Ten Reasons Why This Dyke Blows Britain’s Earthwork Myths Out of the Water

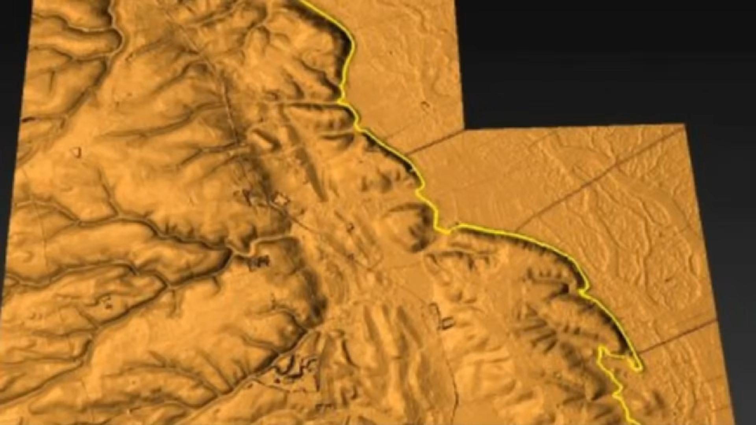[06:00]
If anything, Car Dike shows an understanding of natural slope engineering that historians have simply failed to credit. It's time we stop assuming locks were needed in the ancient world just because modern canal textbooks say so.
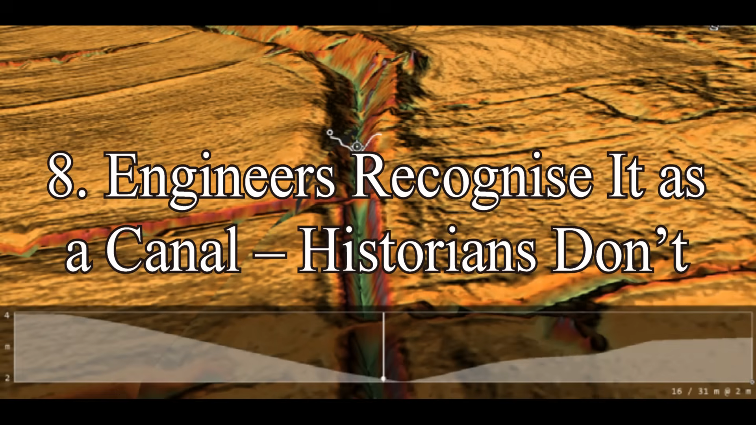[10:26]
Historians don't ask a canal engineer and they'll tell you Car Dike behaves exactly like a canal. From slope gradients to spring fed input points. From embankment reinforcements to flow behaviour. It's textbook hydrological infrastructure. Ask a historian or archaeologist. You'll hear about Saxons, boundaries, and ritual significance. One profession is using data. The other, stories.
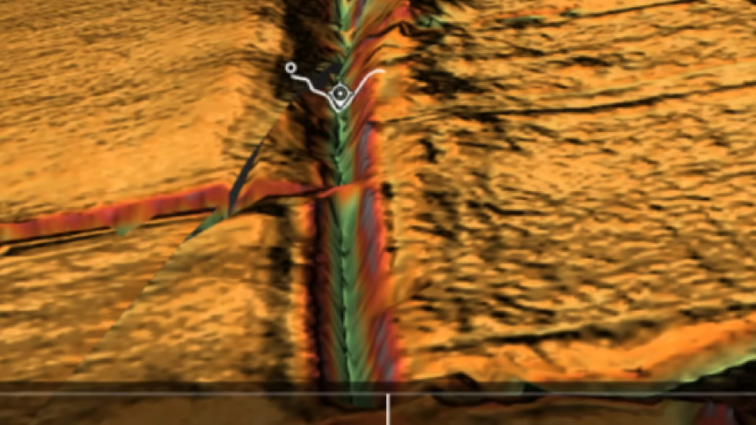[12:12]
Car dike is a functioning piece of industrial infrastructure, not a footnote to Saxon folklore. The fact that engineers see this clearly while historians do not says everything. 9. LIDAR shows. It was designed to flow and modified over time. LIDAR mapping doesn't just confirm that Car dike was engineered for water flow. It reveals a dual phase design that evolved over time.
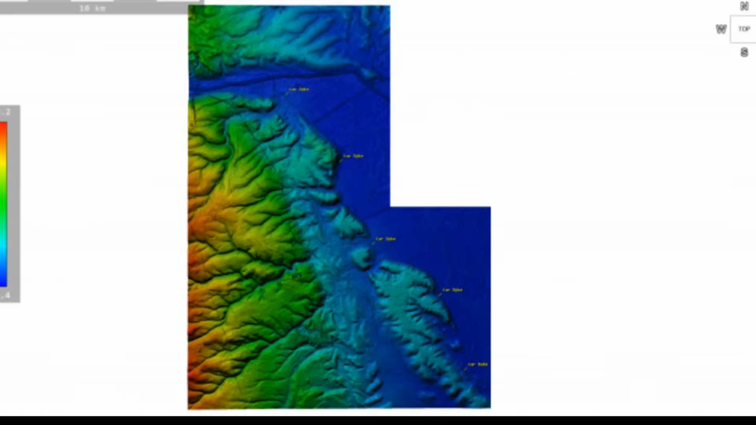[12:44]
The original sections, which appear as meandering, contour following paths, reflect prehistoric engineering that closely follows natural watercourses and groundwater patterns.
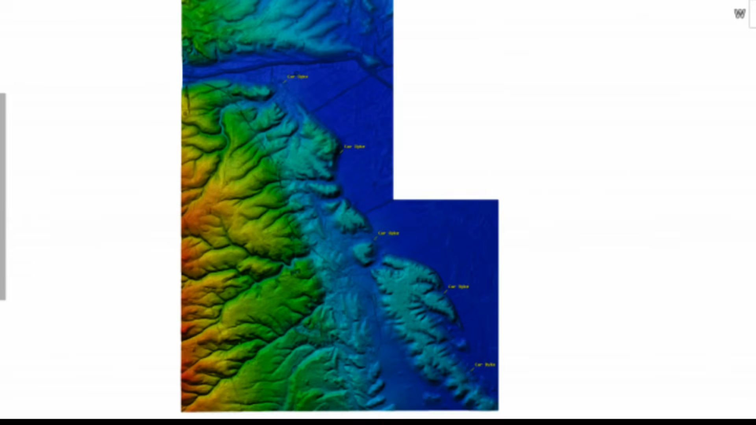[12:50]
These early routes were likely laid out to access spring heads and maintain gentle gradients through undulating terrain.
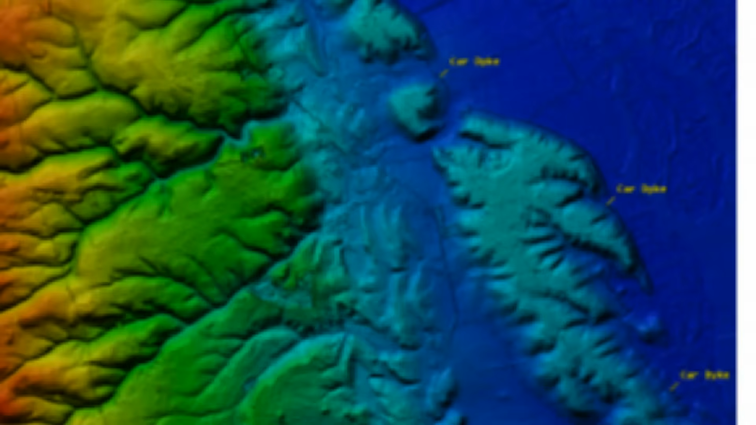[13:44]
This dual phase model, prehistoric ingenuity coupled with Roman adaptation, makes Car dike a layered landscape of evolving technology, and it serves as a model for reinterpreting other earthworks that may also bear hidden complexities beneath the topsoil. LIDAR makes that possible.